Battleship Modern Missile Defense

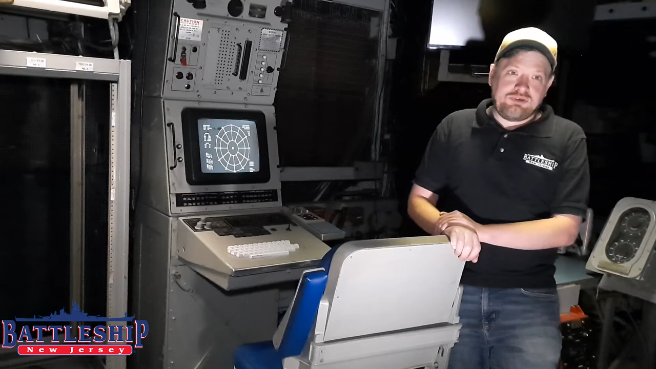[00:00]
Hi, I'm Ken Newman, historian for Battleship, New Jersey. In today's video, we're going to talk about our 1980s air defense systems, such as this machine right here, the SLQ-32, which is used as a detection and jamming device for surface skimming missiles. Over here, in this empty spot here, there would have actually been the controls for our phalanx sea waves, the six-barrel Gatling gun, which is our last point of defense against six skimming missiles.